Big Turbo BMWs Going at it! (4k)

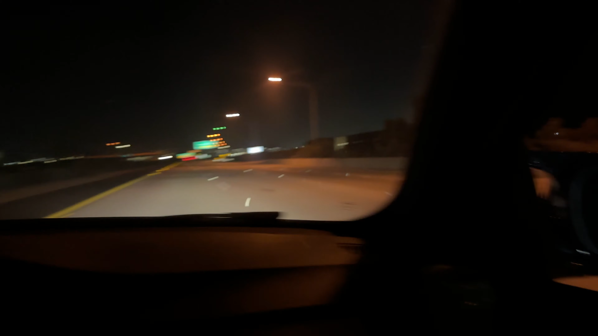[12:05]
Definitely got some solid runs. That was fun. His bright, his lights are so bright. I don't know if he has his brights on or some shit. But yeah, that was fun.
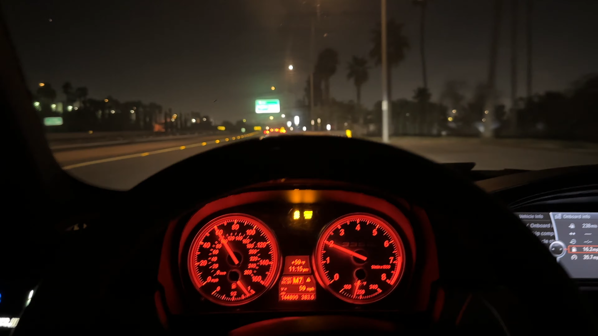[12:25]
He'll let the car cool down. Now, I don't think I'm gonna do any digs. Might try to see if I can go for a ride in someone else's car or something for digs, but got some good rolls. There's definitely a lot of other cars that I wanted to race that I didn't end up seeing, but That was good. The car's running super good with this cold weather.
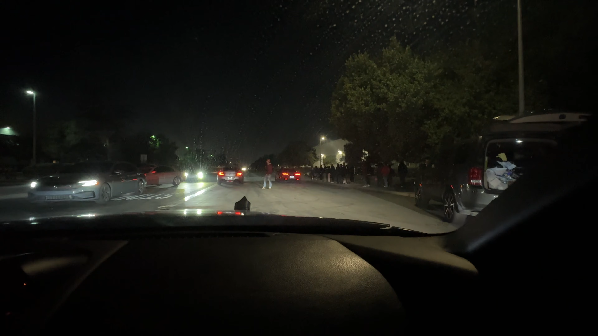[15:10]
Oh, they're doing fucking fireworks and shit. Alright, single turbo Z.